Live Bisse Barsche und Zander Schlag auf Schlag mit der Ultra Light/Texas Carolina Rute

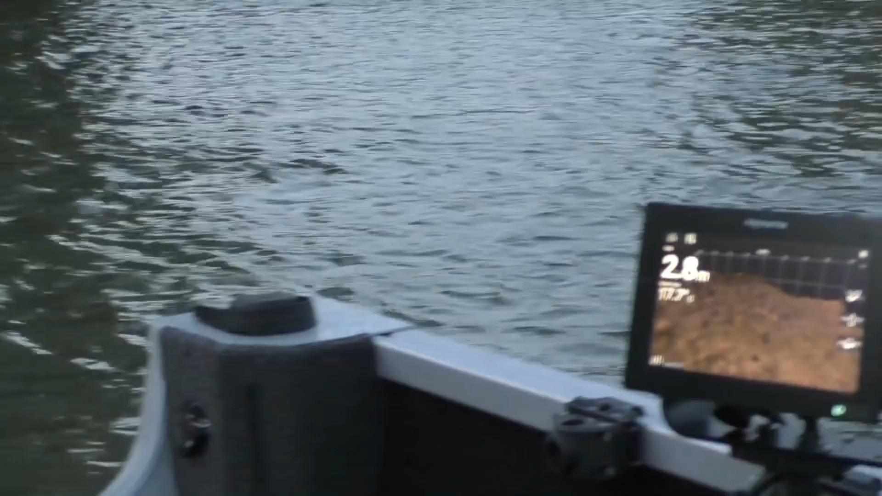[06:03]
habe ich das boot platziert und heute also jetzt heißt es jingen mit der mit der zander 53 und einmal mit meiner lieblingsroute mit der texas und carolina rickroute ist natürlich ein richtig geiler angelei ich liebe es geiles frequenz angeln barsche zander macht richtig spaß schöne parabolische route mit einem guten rückgrat und ich bin schon richtig heiß deswegen sagen wir johnny ist heiß wie frittenfett und jetzt geht es los heute schon ist heiß schaut euch an die struktur hier seht ihr
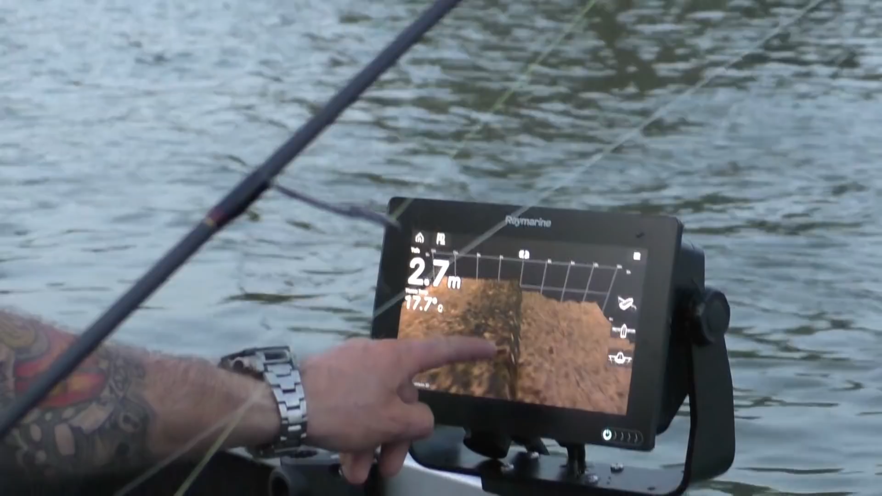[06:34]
On screen: depth 2.7 m
exakt die kante also hier könnt ihr es auch mal richtig sehen
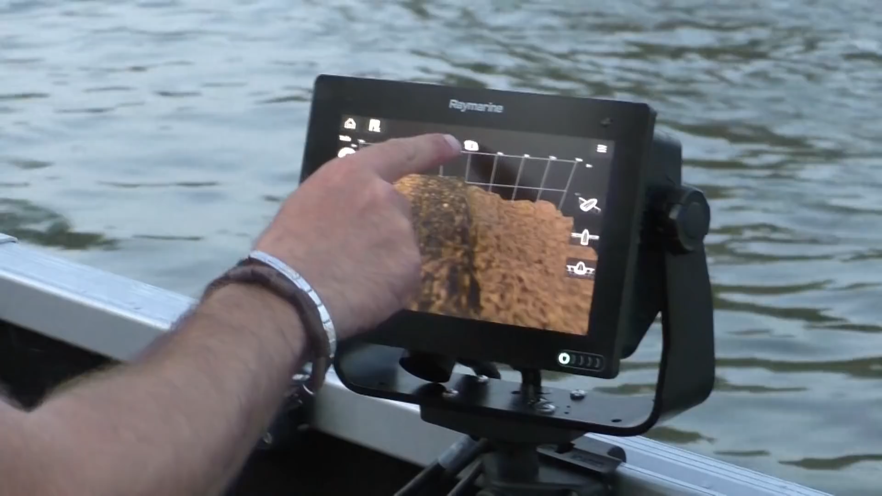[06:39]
hier oben ist mein boot hier seht ihr das boot hier ist die buhne und genau ich habe das boot exakt
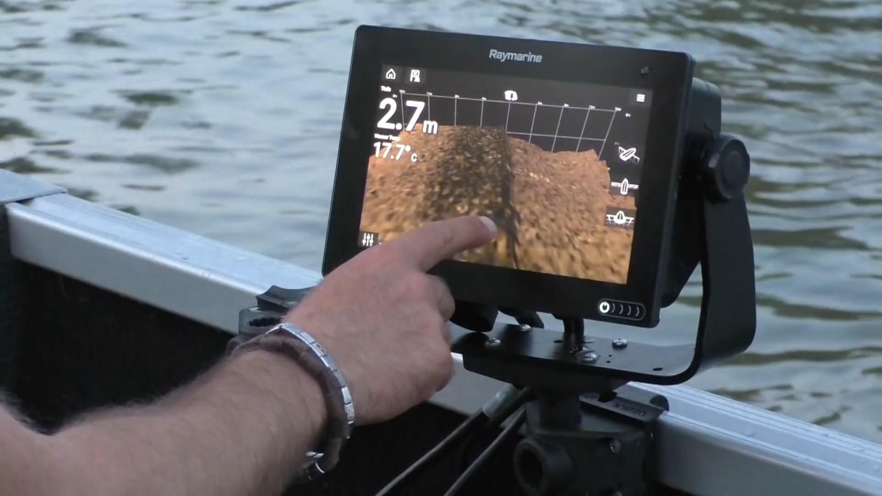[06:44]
On screen: depth 2.7 m, water 17.7°C
an der an der kante platziert das ist natürlich möglich wegen mein high-end
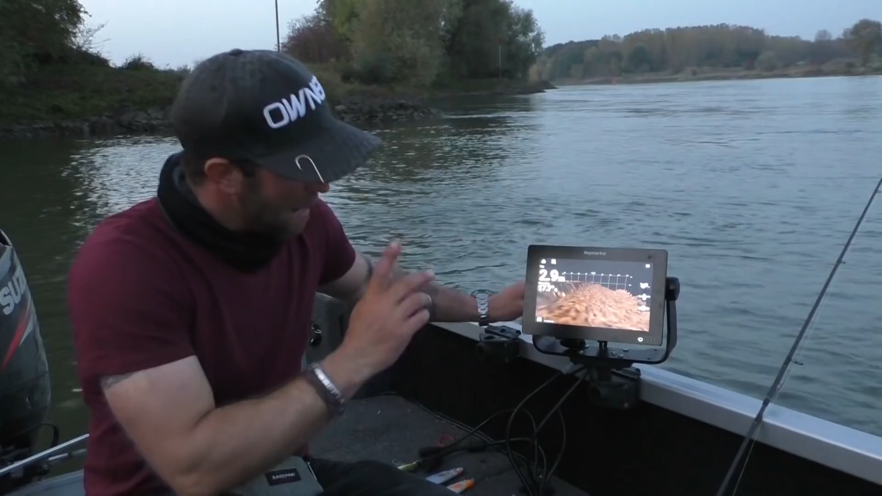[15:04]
ollie hat auch auf der zander 53 barsch und zander gefangen er hat doch glaube ich ein barsch auf der ultralight rute gefangen ich habe ja auch noch zander und barsch auf der ultralight rute gefangen mega geil aber jetzt möchte ich euch mal was zeigen also wir sind ja hier in einer buhne und hier seht ihr es jetzt genau
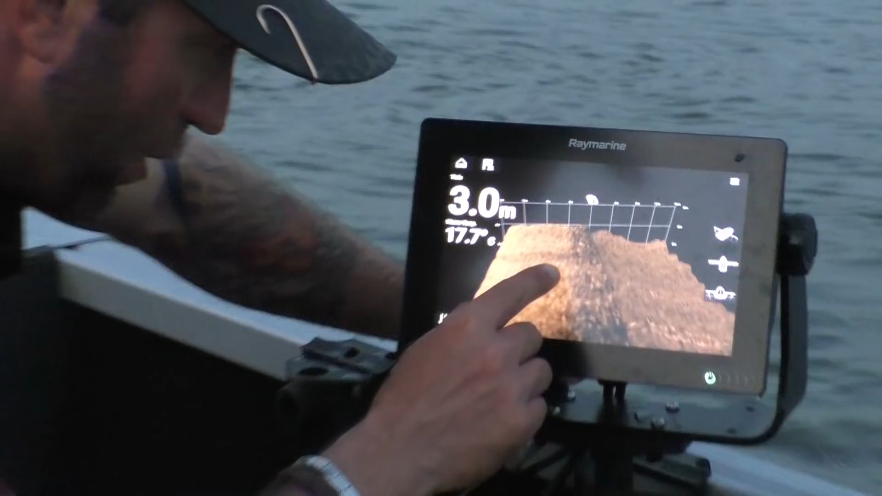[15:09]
On screen: depth 3.0 m, water 17.7°C
hier ist die steinpackung die habe ich jetzt nicht drauf hier ist mein boot hier seht ihr es
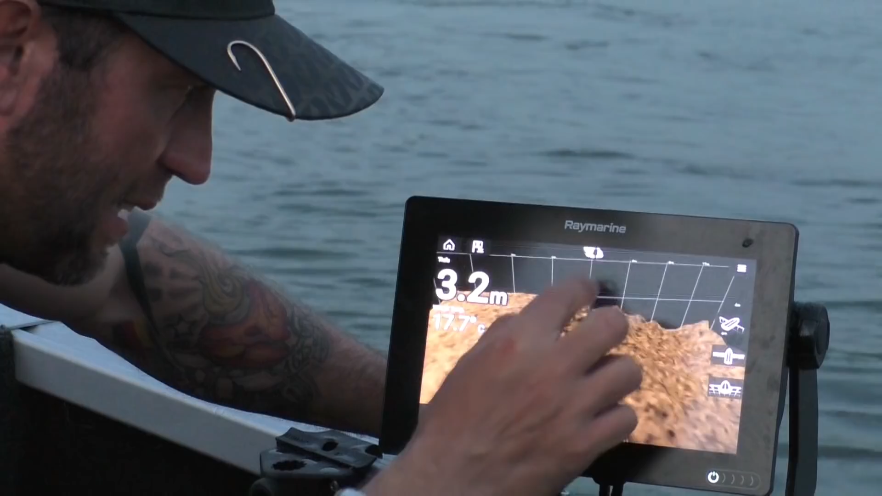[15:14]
On screen: depth 3.2 m
hier oben seht ihr mein boot jetzt drehen wir es mal alles schön natürlich in 3d bei
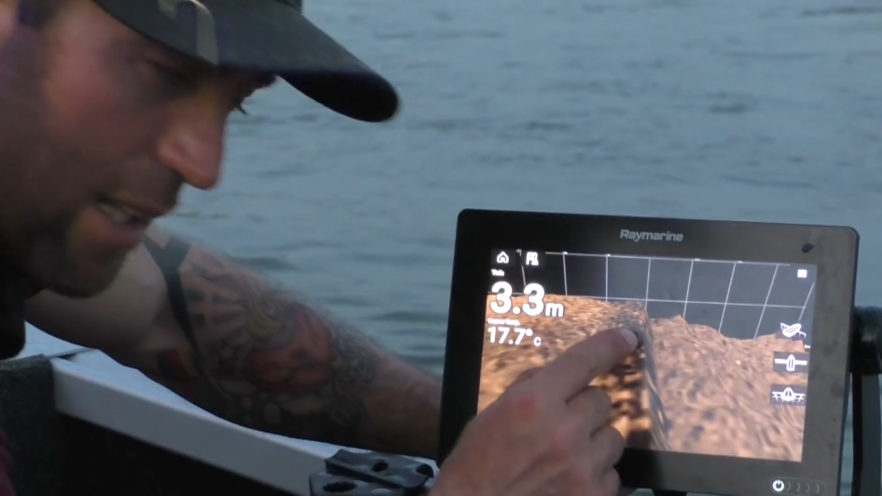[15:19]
On screen: depth 3.3 m, water 17.7°C
johnny auf dem boot nur das beste vom besten und hier seht ihr natürlich schön also könnt
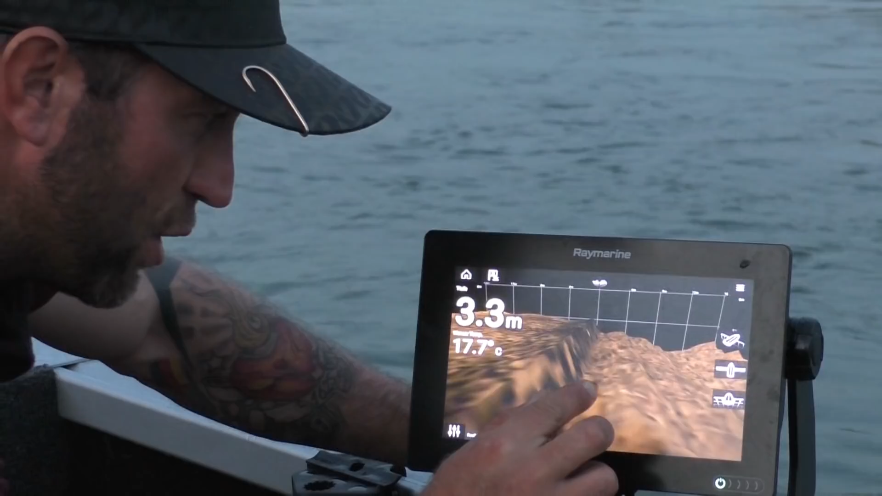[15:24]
On screen: depth 3.3 m, water 17.7°C
ihr vorstellen strömung kannte kennt ihr ja ufer angler wo zange auch hier ist die strömungskante hier
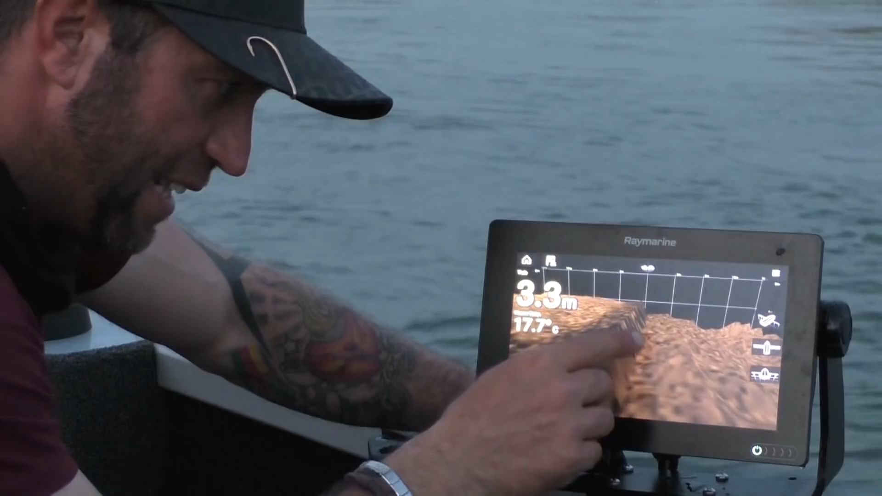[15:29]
On screen: depth 3.3 m
fällt sie ab seht ihr und so sieht die struktur hier unten aus also man echt los kennt die hier kommt die strömungskante die runter geht
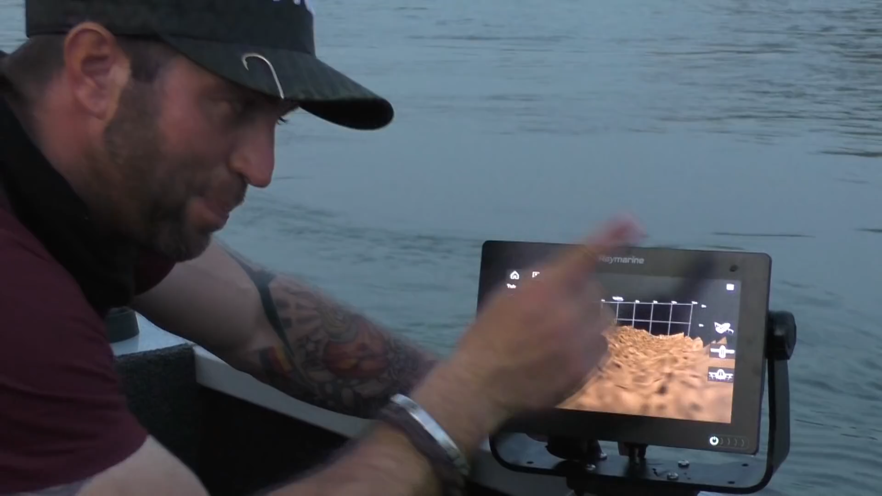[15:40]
denkt man ja es geht tief ins flussbett was hier in diesem fall nicht ist hier geht sie wieder hoch ich habe jetzt nur auf 16 meter mein sonar eingestellt das heißt hier schön flussbettkante haben wir eine rinne und dann geht es wieder
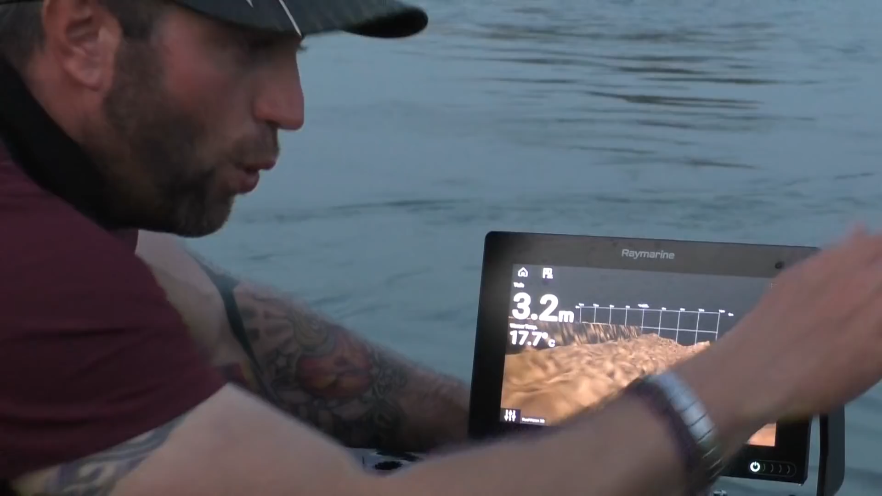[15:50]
On screen: depth 3.2 m
hoch und in dieser rinne da patrouille die zander und die barsche viele kamen jetzt auch aus dem beruhigen bereich aber das waren die kleinen fische aber die bisschen besseren fische die schieben hier ihre
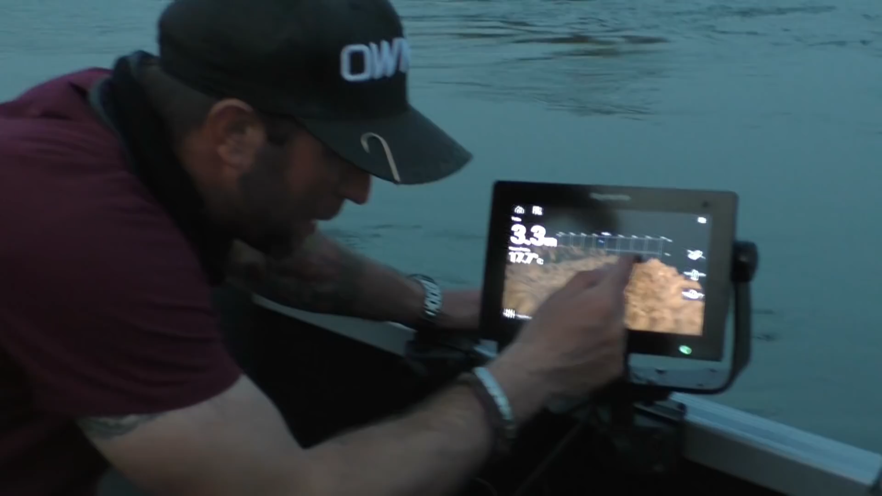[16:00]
patrouille da das kommt der futter fisch da seht ihr die sichern ach jetzt habe ich verpasst weg
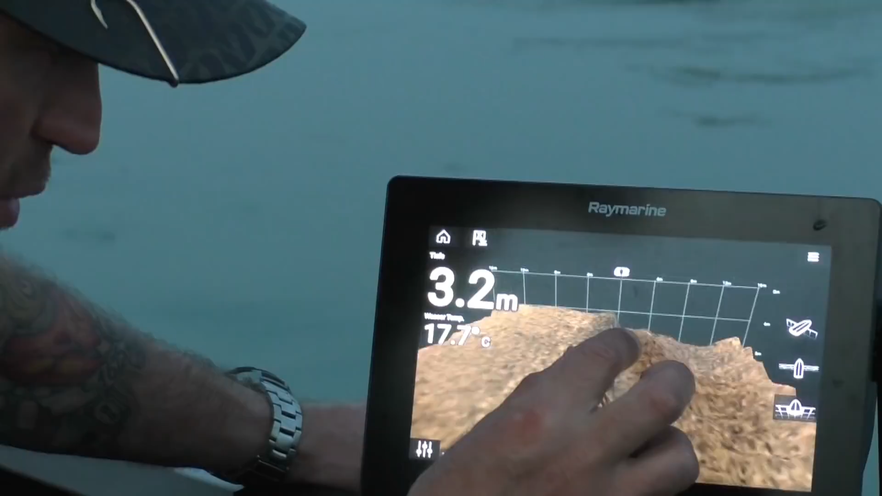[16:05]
On screen: depth 3.2 m, water 17.7°C
gesucht ich muss noch mal drauf ja da haben wir unsere zander und die
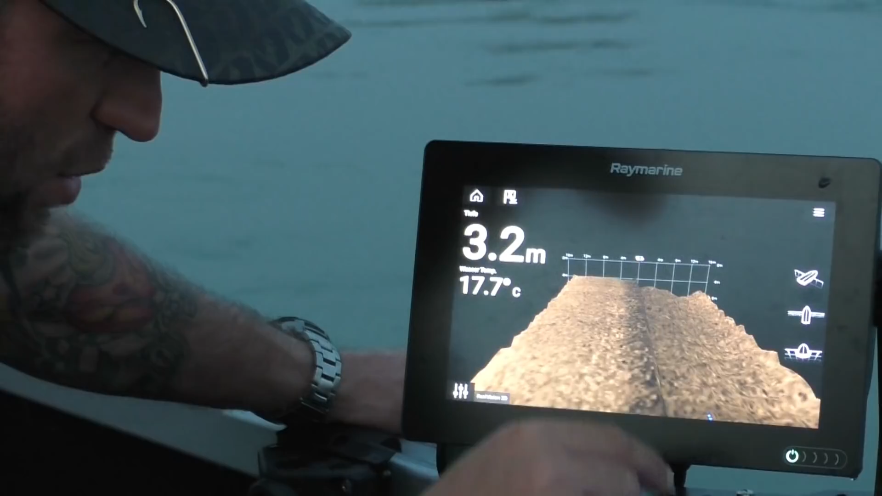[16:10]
On screen: depth 3.2 m, water 17.7°C
schwimmen schön an der kante entlang und warten nur darauf dass unser köder her kommt und im richtigen augenblick